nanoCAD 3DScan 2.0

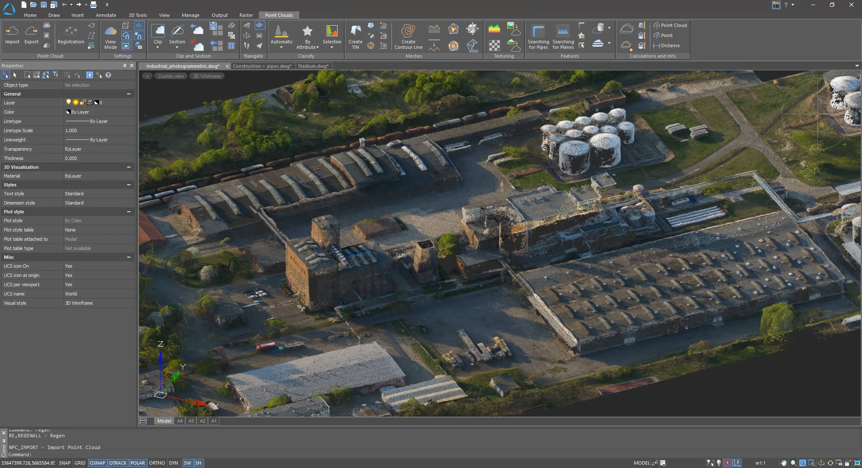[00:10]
Nanocad 3D Scan allows you to work with data received from various sources, the photogrammetric data, laser scanning data received using terrestrial laser scanning or aerial litter survey.
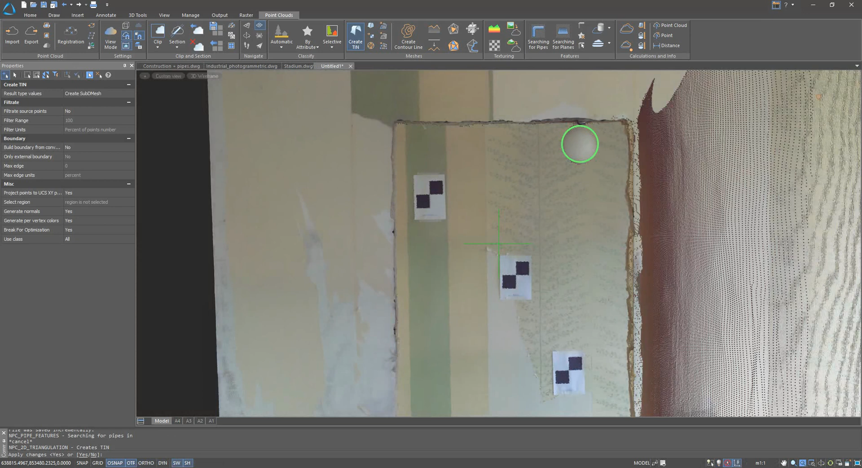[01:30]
Spherical and plain marks are used in this multi-position survey and Nanocad 3D Scan allows you to register each one of them.
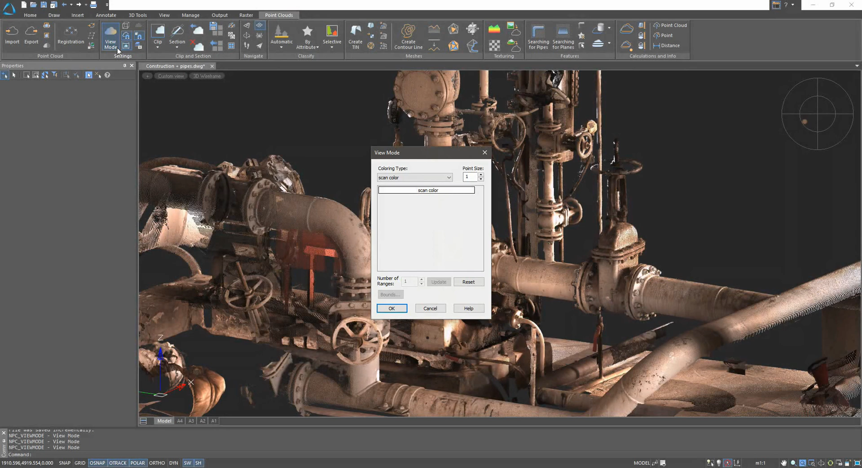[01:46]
The point cloud stores geometric properties and attributes.
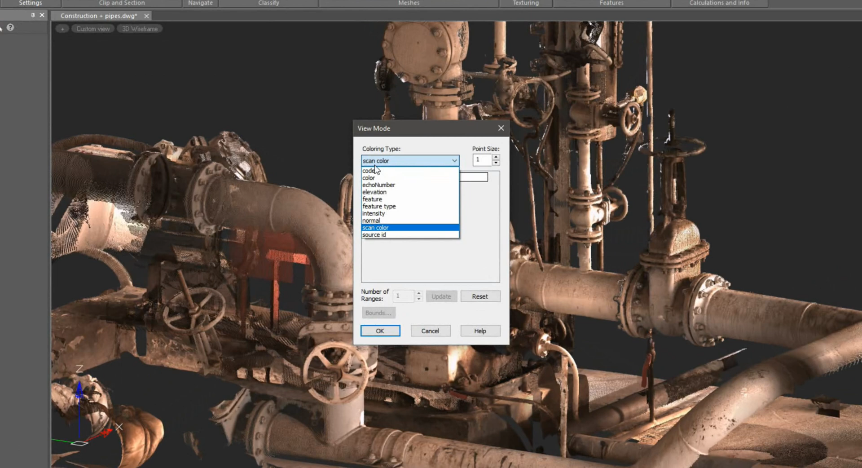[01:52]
Using various visualization schemes, we can color points according to this data.
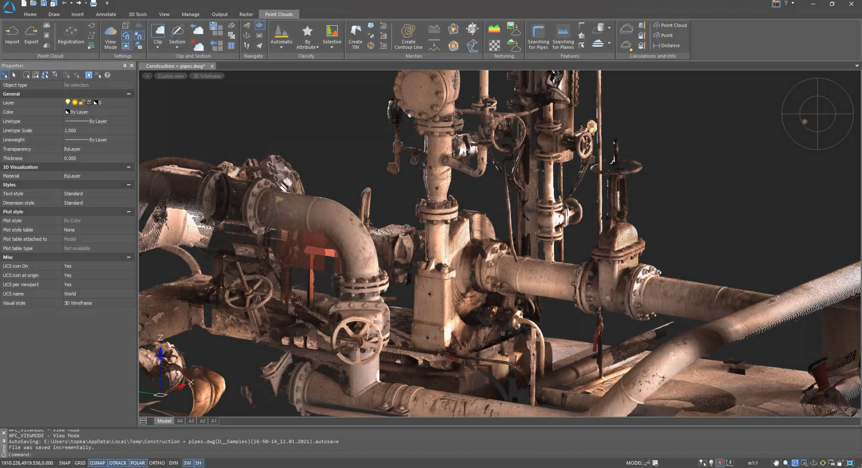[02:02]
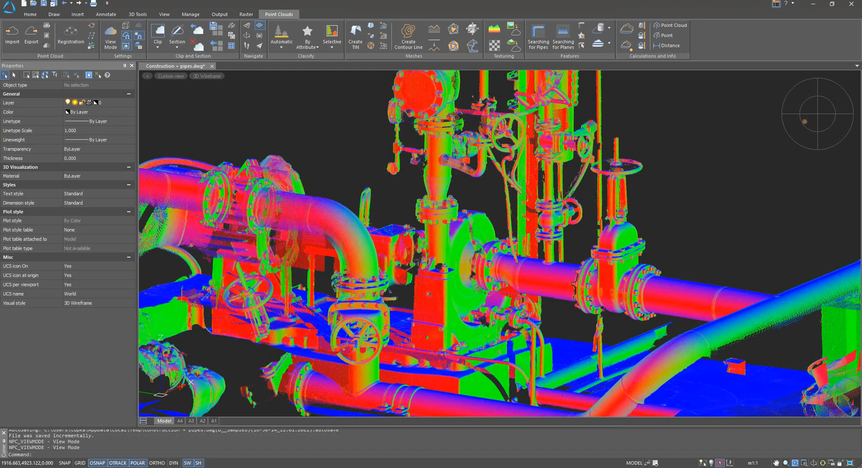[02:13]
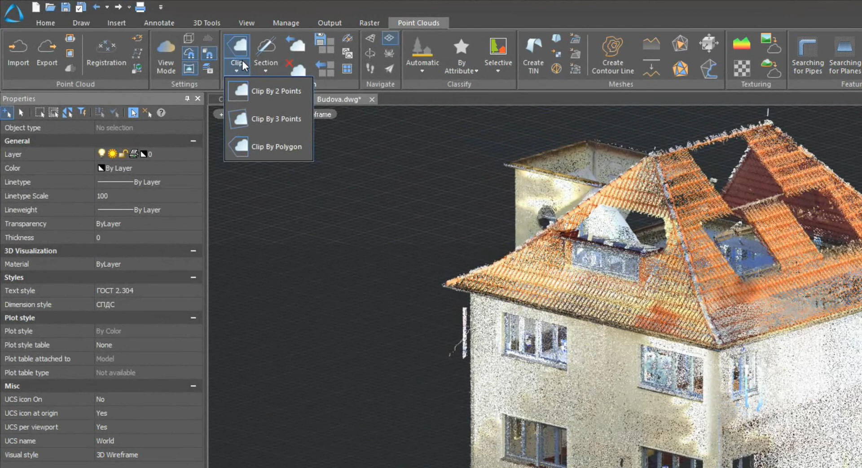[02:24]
Clips and sections are used to divide point clouds into segments.
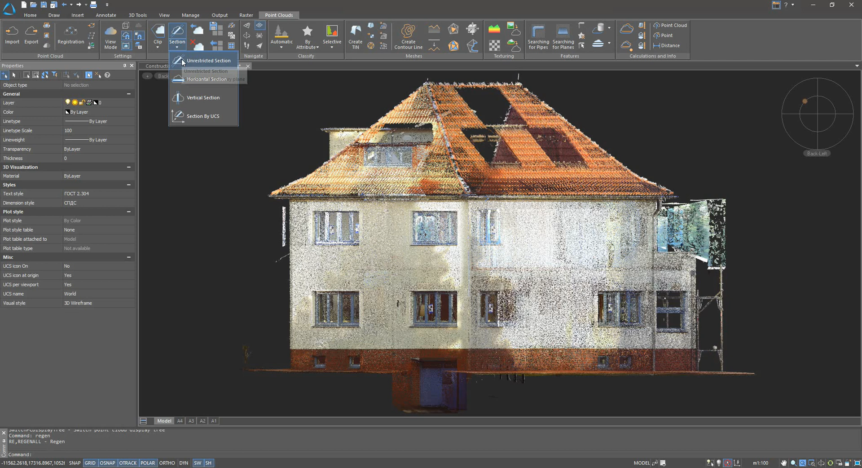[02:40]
The function of moving sections is convenient for analyzing the shape of the model at different levels.
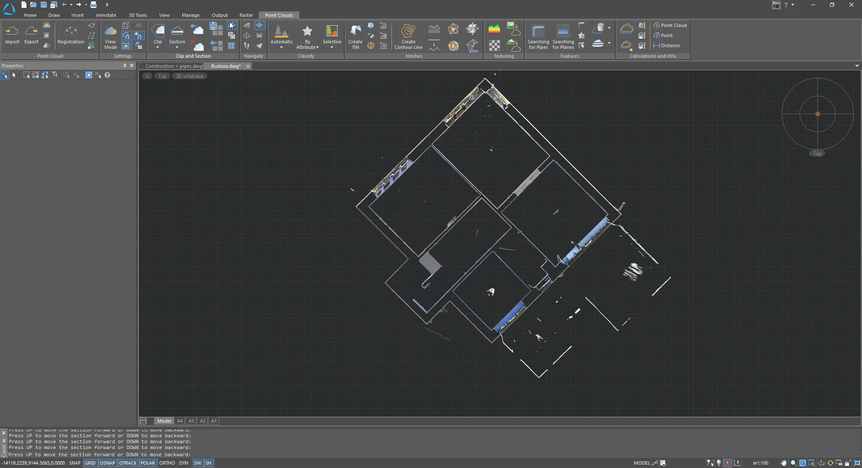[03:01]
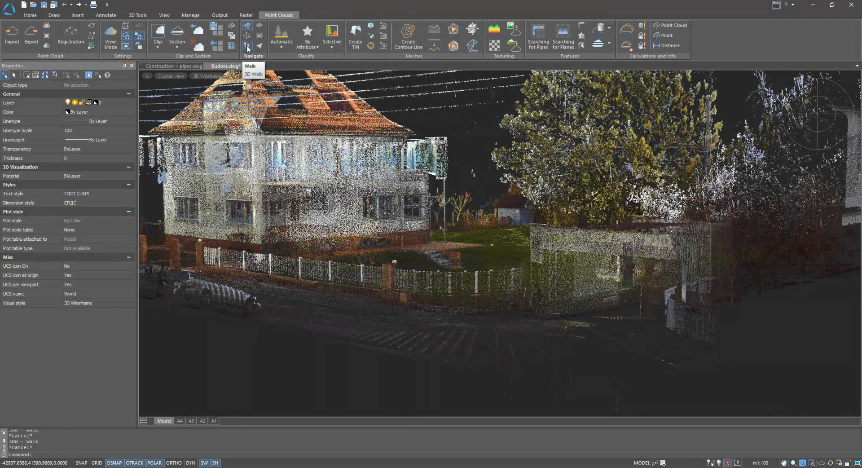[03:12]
3D walk and 3D fly modes are a handy tool for creating demonstrations of scanned objects. 3D scan. 3D scan.
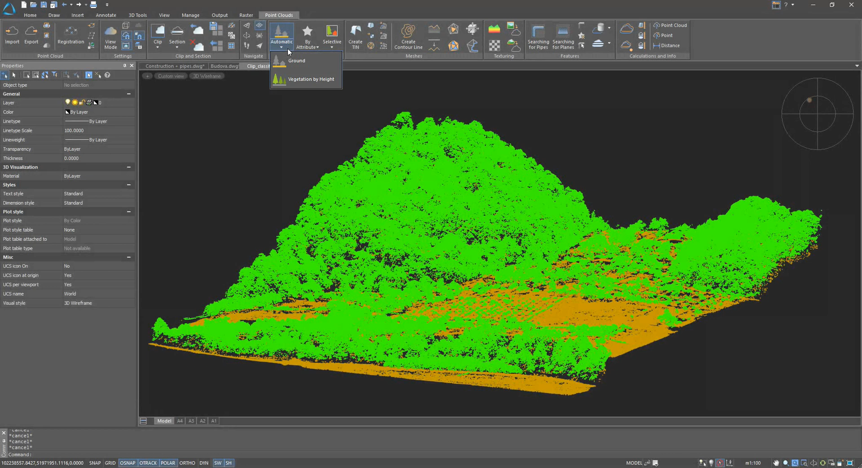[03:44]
3D scans. 4D scan. 4D scan automatically searches for ground and vegetation points.
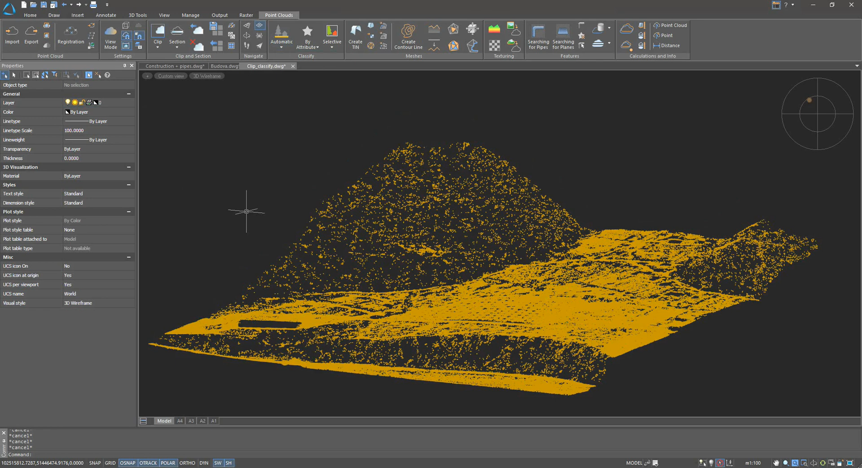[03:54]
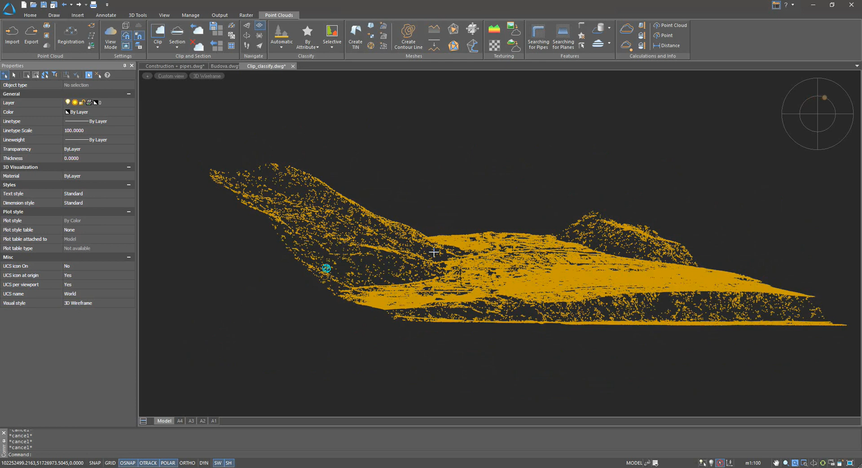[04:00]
Semi-automatic and manual methods are also available
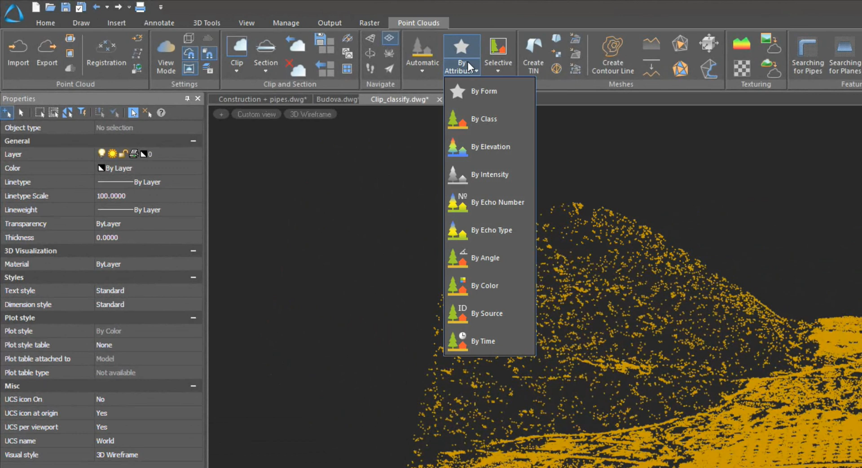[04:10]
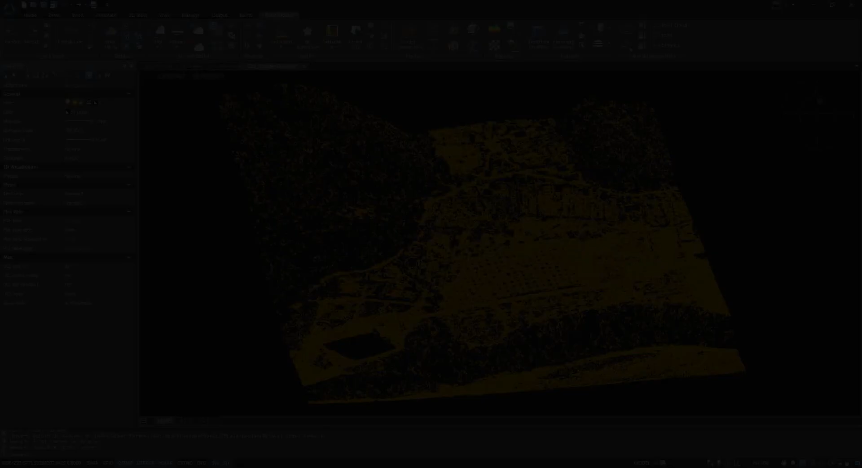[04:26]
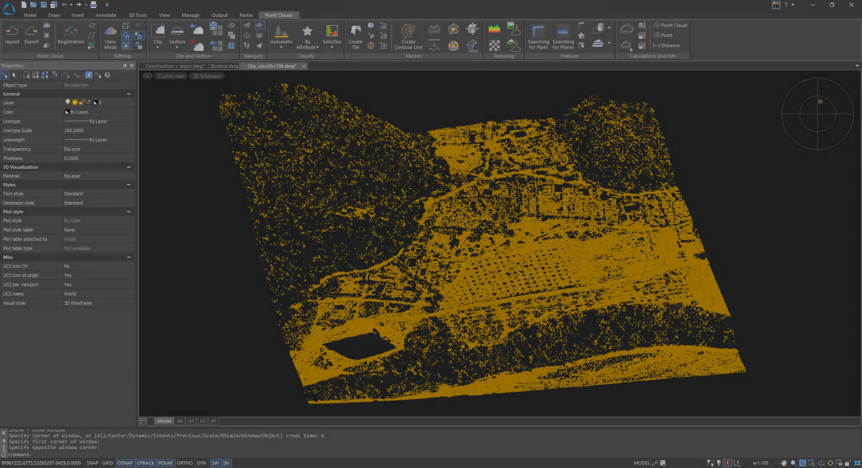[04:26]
3D scan can create polygonal models from a point cloud such as thin and 3D mesh
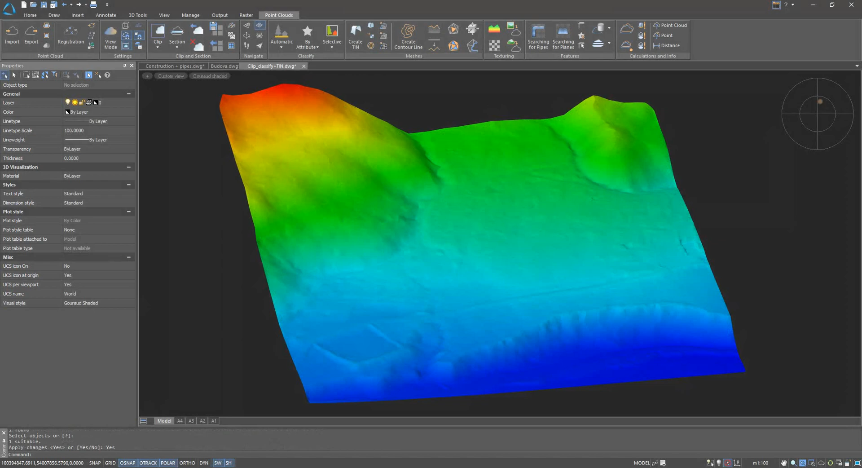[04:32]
DEMS can be built using ground points By using the terrestrial laser scanning data you can build models of any other object
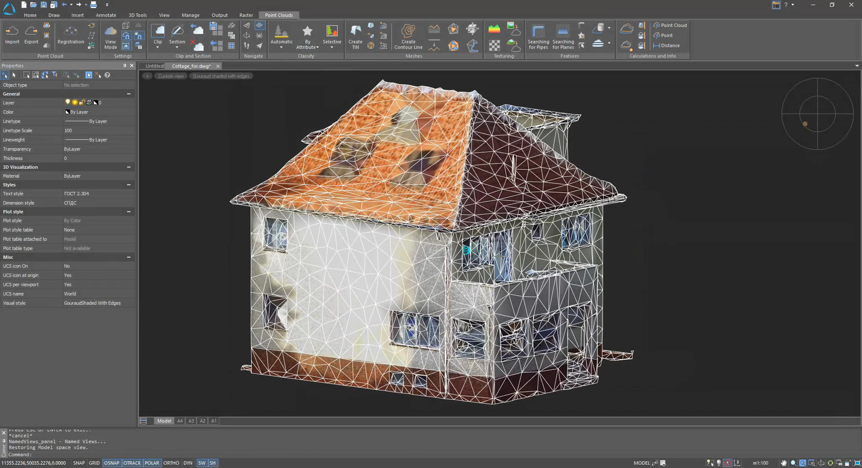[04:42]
The constructed models can be textured with the color of the point cloud or using rasters